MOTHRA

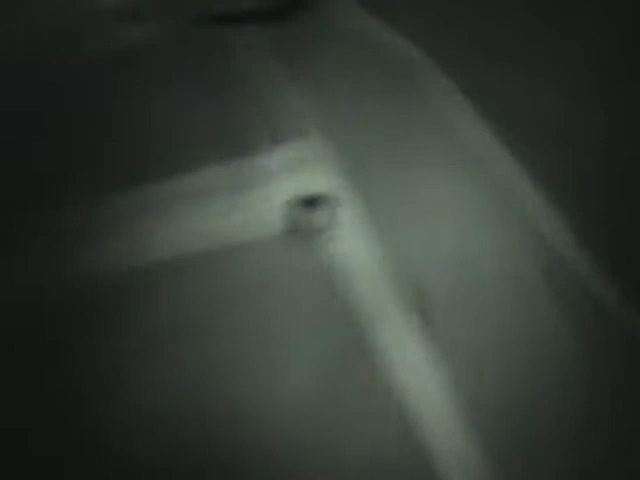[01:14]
Don't kill it. Oh my god. Oh my god. You're killing it. No Dennis. Stop it.
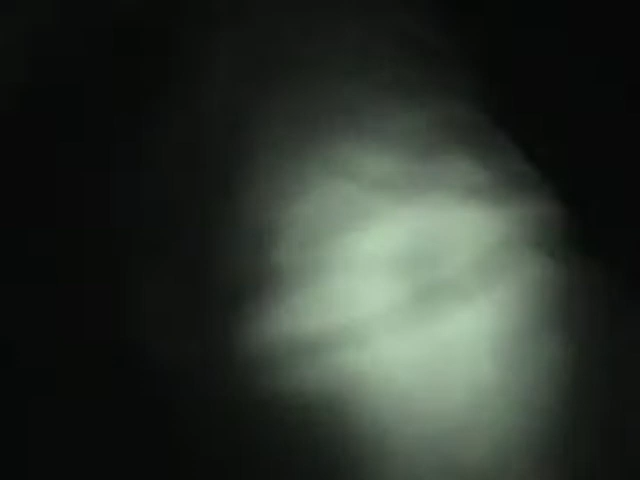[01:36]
Give me a flashlight. It's right. Look at that shit. Look at that shit. Look at that shit. Oh shit, dude. What the fuck? It's now it's underneath. It's underneath. You're there, dude. It's green.
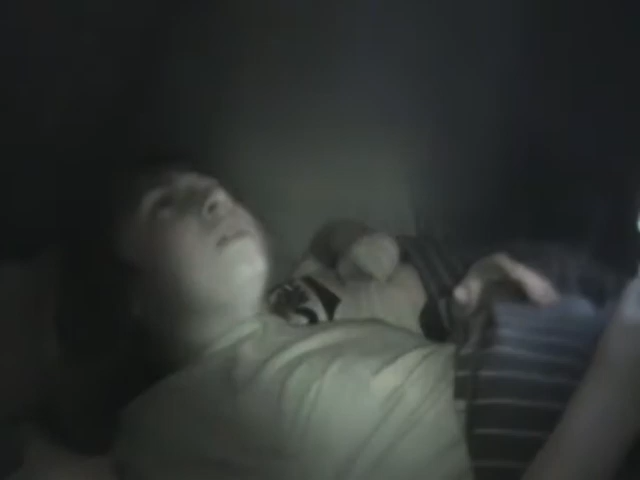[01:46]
It's got like babies Jesus Christ Who's got the- Maybe it's pregnant It's gonna lay its eggs in your mouth Oh my god, it's green.
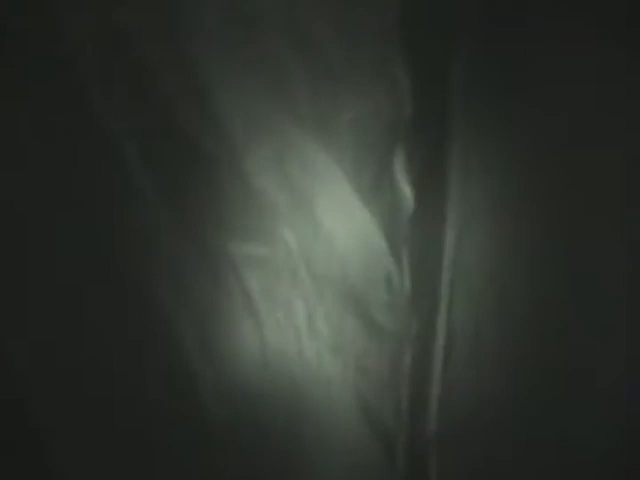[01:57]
It looks like a leaf What? What? Holy shit That is huge Like, I can't- How did this happen?
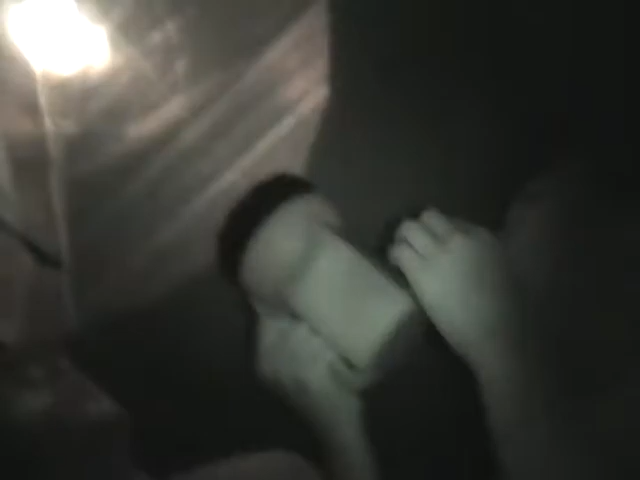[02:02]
How did this happen? I think it got out. I think it got out. Yeah, it did it got out.